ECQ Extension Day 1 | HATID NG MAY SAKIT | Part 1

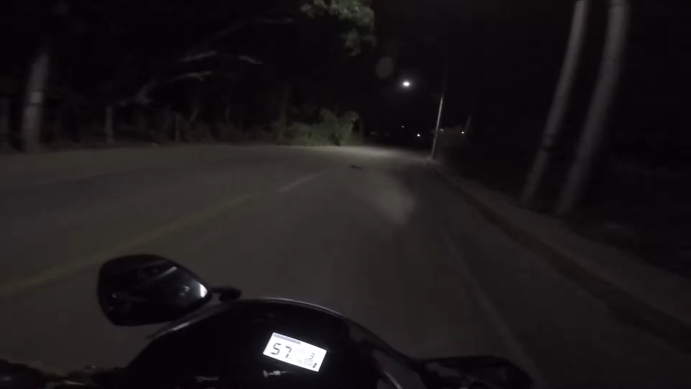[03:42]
A few inches later. Sobrang dilim. Wala akong makita mga parito yun. Kaya tamang daan-daan na lang muna tayo. Tama na yung rat rat kanina.